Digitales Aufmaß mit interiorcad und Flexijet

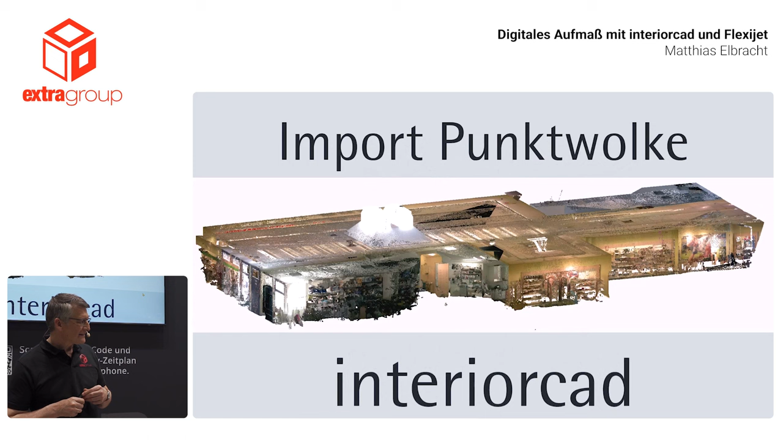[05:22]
Also wenn Sie mal Ihren CAD-Hersteller hier auf der Messe fragen, können Sie Punktwolken, haben Sie dafür extra Werkzeuge?
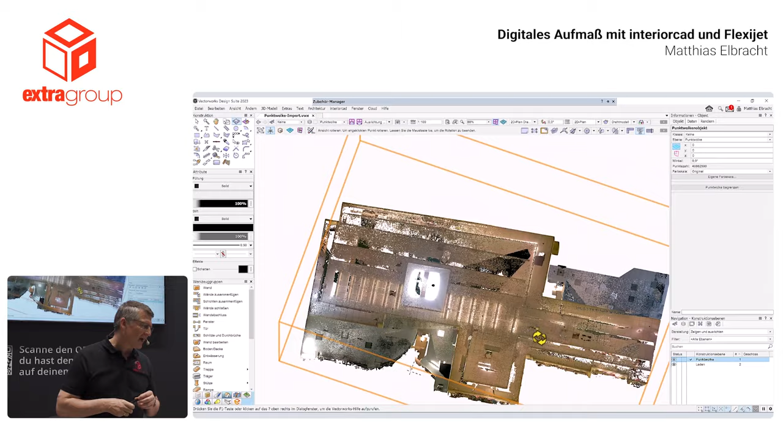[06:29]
Das ganze Punktwolkenobjekt wird durch eine Boundingbox dargestellt.
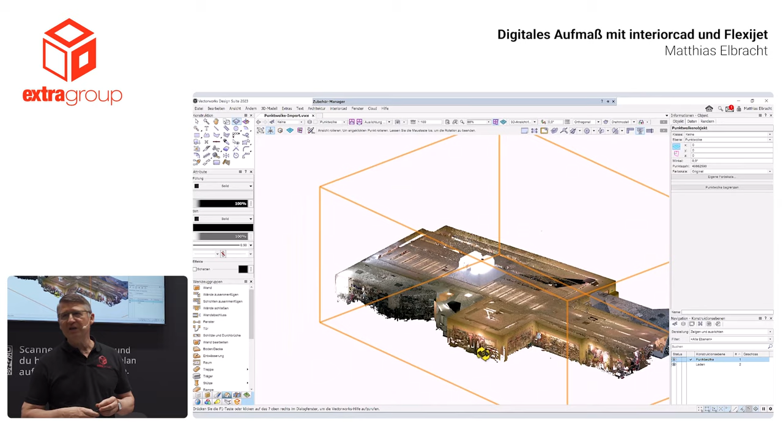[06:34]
Und da sehe ich auch, wenn ich ins Volumenmodell reinschaue, also in diesem Echtzeitrendering sozusagen, dass ich nachher eine wahnsinnige Detaillierung habe.
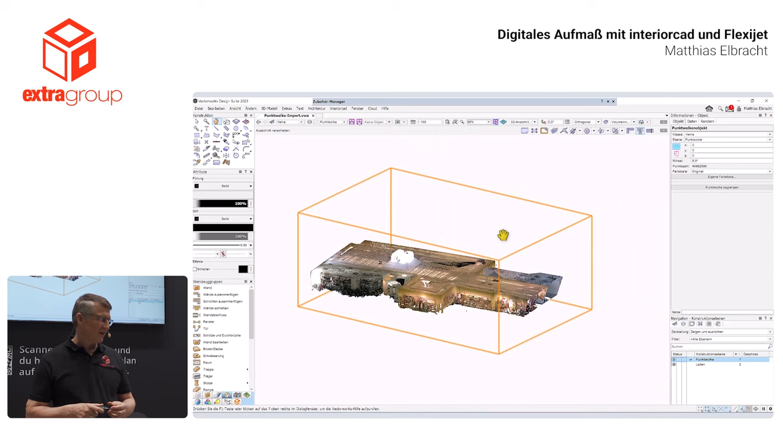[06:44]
Das gucken wir uns gleich noch feiner an. Aber wir sehen, dass diese Boundingbox ein ganzes Stück größer ist. Und an dieser Stelle da oben ist zum Beispiel so ein kleiner Ausreißer, wie die benannt werden.
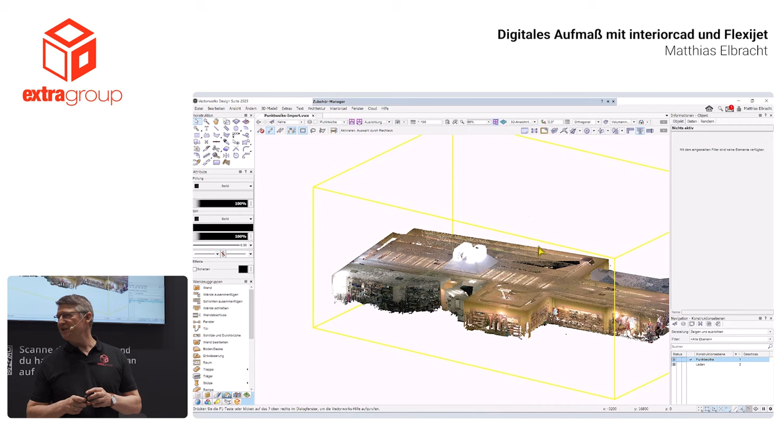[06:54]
Und die müssen im Endeffekt oder sollten bereinigt werden. Denn Punkte, die einfach nicht fürs Aufmaß da sind, die brauche ich natürlich nicht zu berücksichtigen.
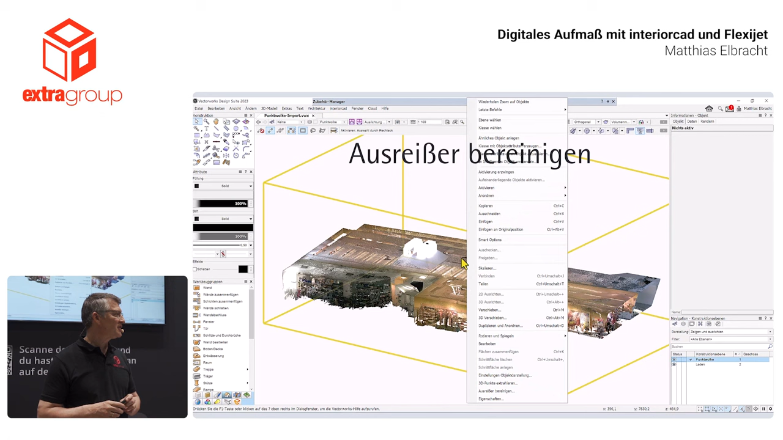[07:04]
Und dafür gibt es auch wieder einen extra Programmpunkt, und zwar Ausreißer bereinigen.
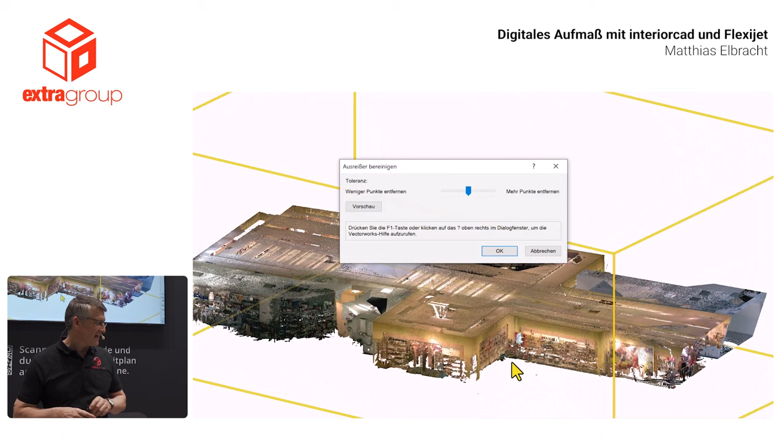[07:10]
Auch hier kann ich wieder ganz intuitiv mit dem Schieberegler losgehen und mir
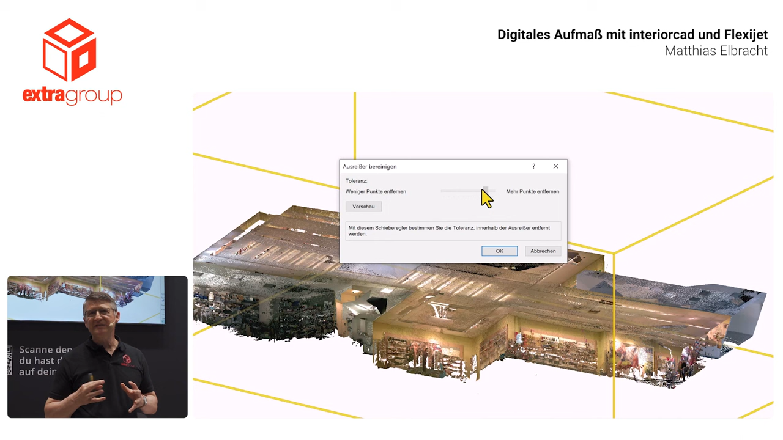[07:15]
diese Ausreißer automatisch bereinigen lassen.
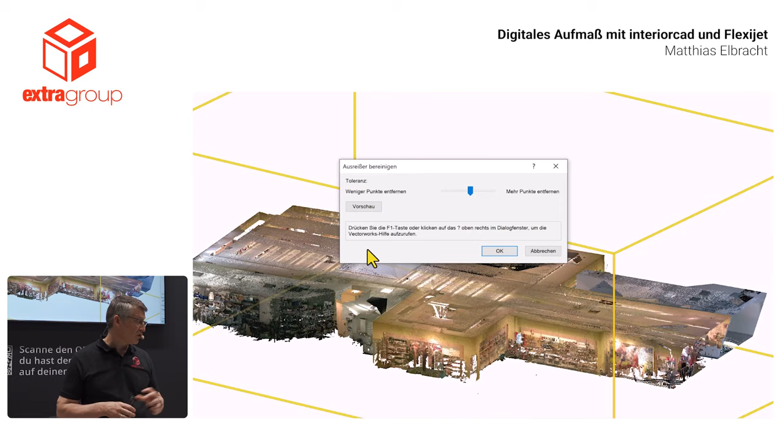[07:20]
Tatsächlich wird das ein kleines bisschen, würde das jetzt eine Weile dauern, um das durchrechnen zu lassen.
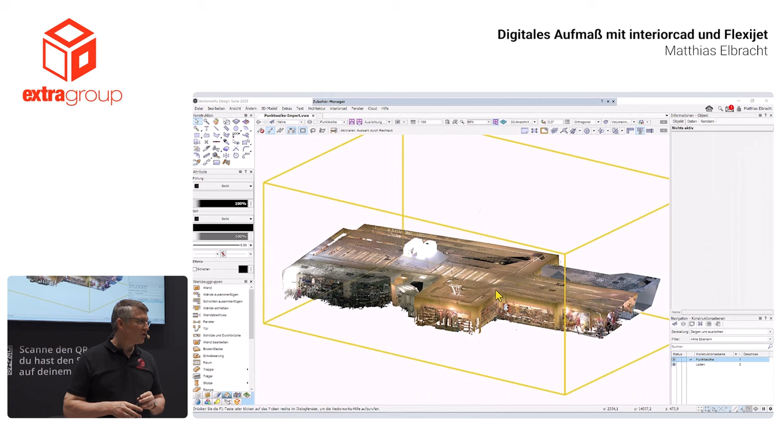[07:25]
Aber eine andere Funktion ist, die ich da an dieser Stelle empfehle, ist einfach die Punktwolke zu begrenzen.
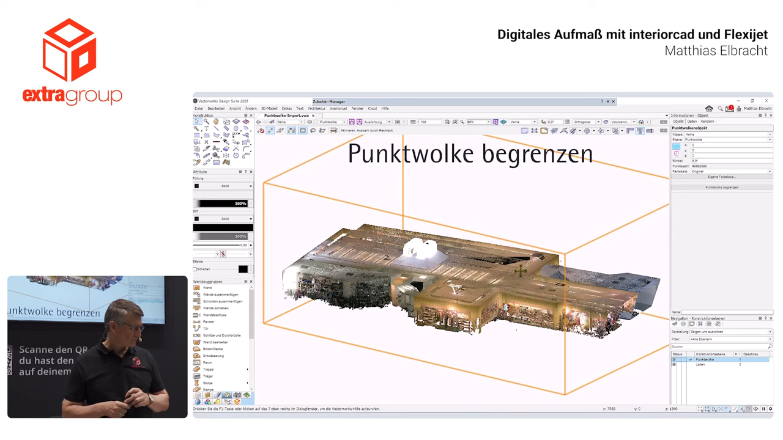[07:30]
Auch dafür gibt es wieder eine eigenständige Funktion, die finde ich in der Info-Objekt, wenn man Vectorworks kennt. Da finde ich also diese entsprechende, das entsprechende Werkzeug mit verschiedenen Modis.
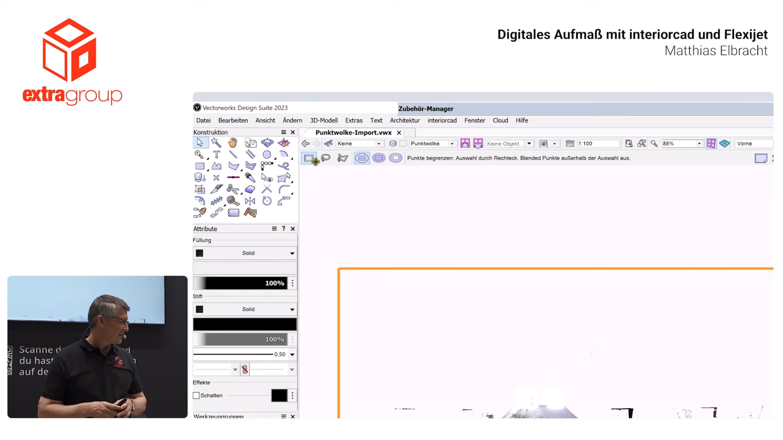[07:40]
Und ich ziehe letztendlich nur um den Bereich ein Fenster auf, den ich dann auch wirklich sehen möchte.
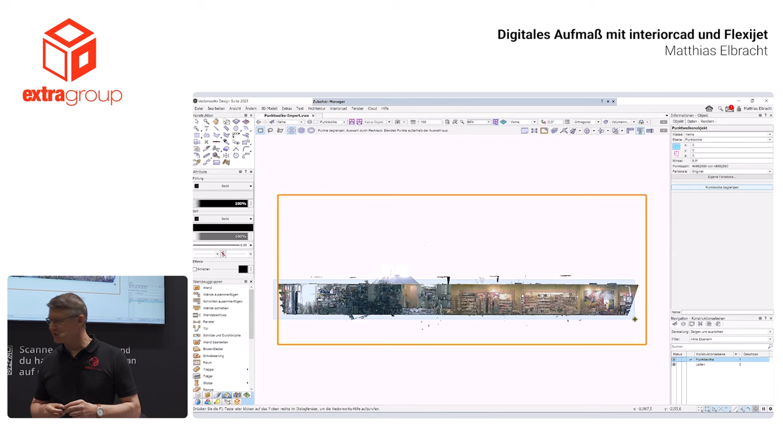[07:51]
Und alles andere, was drumherum ist, das wird im Prinzip zunächst mal ausgeblendet.
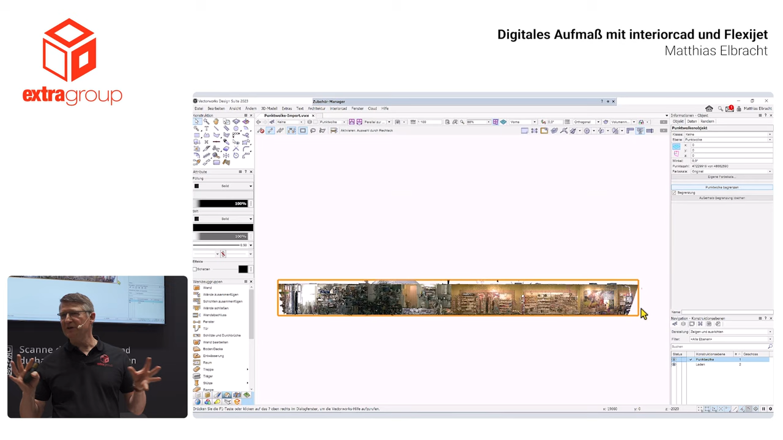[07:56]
Und das sehen wir hier wieder in der Info-Objekt.
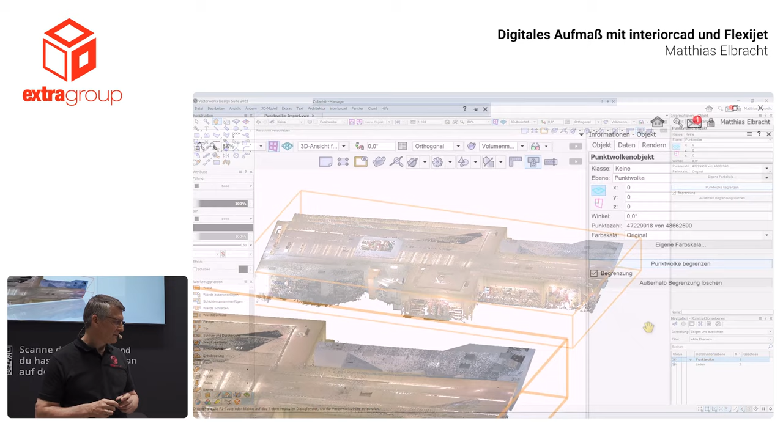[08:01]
Das heißt, hier habe ich jetzt diese Checkbox plötzlich, die dann mit einem Haken versehen ist, würde ich diesen Haken rausnehmen, ist die ganze Begrenzung auch wieder weg. Das heißt, der ursprüngliche Zustand ist wieder hergestellt.
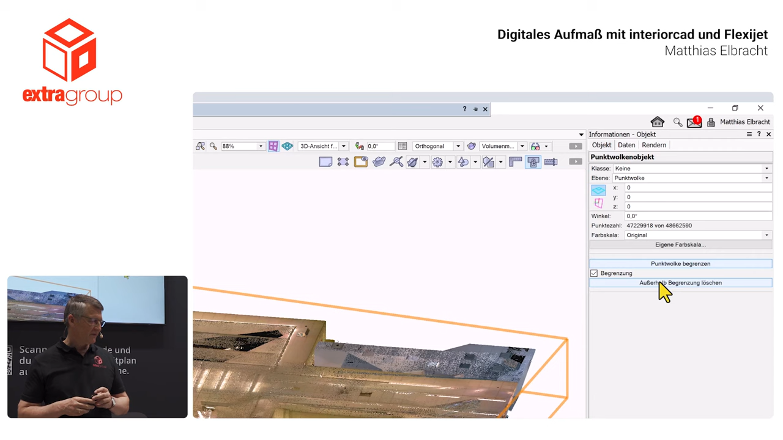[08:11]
Gehe ich aber auf den Menüpunkt außerhalb der Begrenzung löschen, dann werden, hier oben sehen wir, was da um die Punktezahl da reduziert wird,
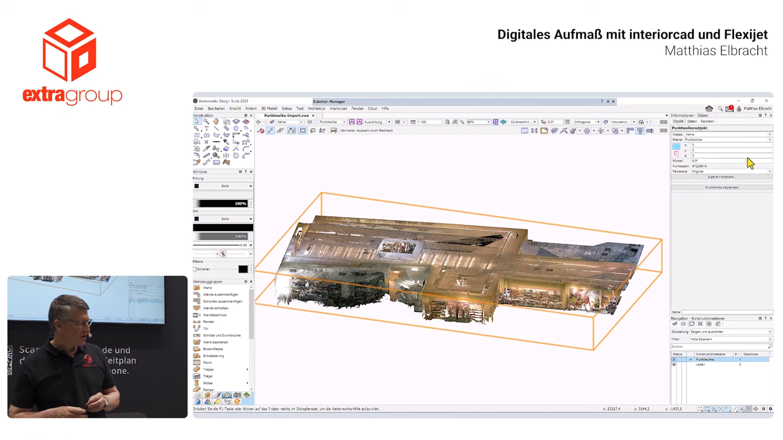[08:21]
circa 30 Millionen Punkte waren das dann oder ja doch etwa 30 Millionen. Und dann habe ich das Ganze aber schon im Griff.
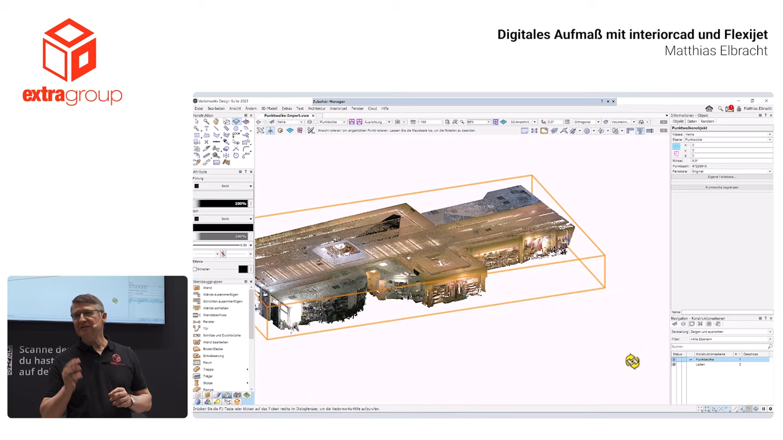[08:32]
Und wenn ich das Ganze lösche, dann ist das aber nicht wieder herstellbar. Da müsste ich die Datei nochmal neu einladen.
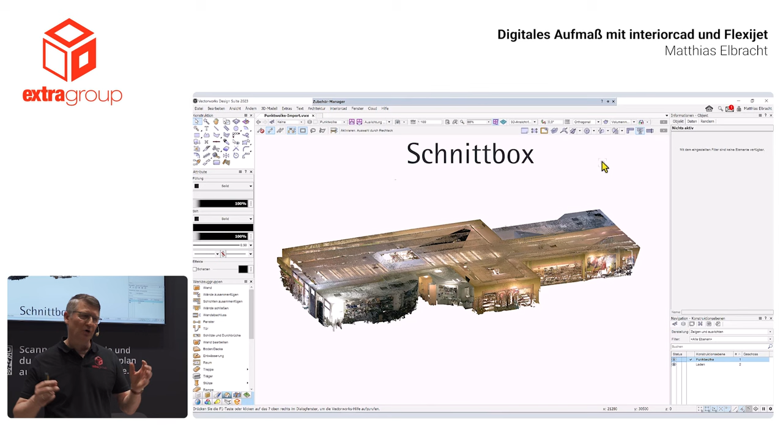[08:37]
Aber das kann man ja auch jederzeit machen. Wir haben ein weiteres sehr sinnvolles Werkzeug dafür.